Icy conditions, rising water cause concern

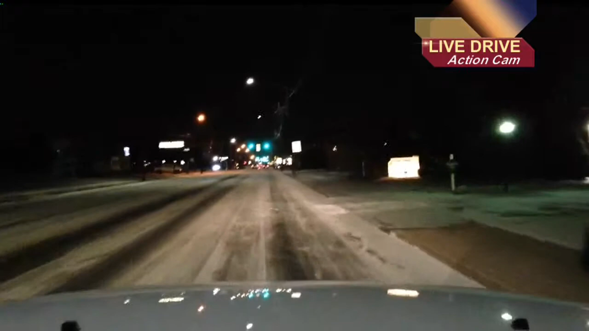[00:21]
We're still in Hubbard this morning on Route 62, and you can still see that the roads are pretty snow-covered right now. It's only a light dusting of snow, though. We have seen some snow plows up ahead, just treating the roads, making sure they aren't slippery. But if you are heading back to work or school this morning because it is a Monday after a holiday break, you're going to want to take it slow, take some extra time. Those bridges and overpasses are going to be especially slippery because they do freeze before the roads, and there is a significant temperature difference from yesterday morning and today.